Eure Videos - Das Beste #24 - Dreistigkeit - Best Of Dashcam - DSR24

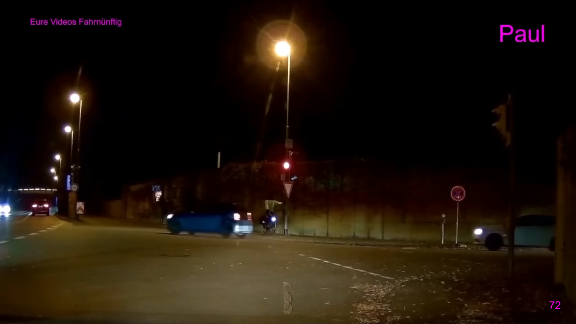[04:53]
So, der letzte möchte allerdings auch noch durchfahren. Also gibt er Vollgas, überholt. Äh, ach. Also ich sage euch ehrlich, man soll ja normalerweise aus diesen Videos lernen, wie man es nicht macht. Aber hier kann man auch noch ein bisschen Rüppeltricks sich abgucken, oder?
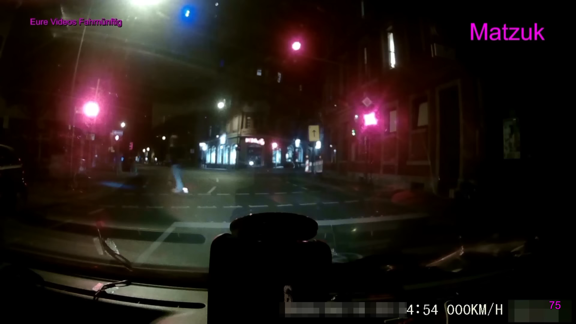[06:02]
Och, guck mal, wer da ist. Das ist er doch. Du weißt schon, dass es rot war, ne? Du bist über rot gefahren. Okay, dein Führerschein. Ist dem Typen vollkommen egal. Also, was heißt dein Führerschein? Der wird keinen haben, der wird auch nie einen kriegen. Dumm geboren und nix dazugelernt. Hier rechts im schwarzen Auto sitzt der Teufel drin.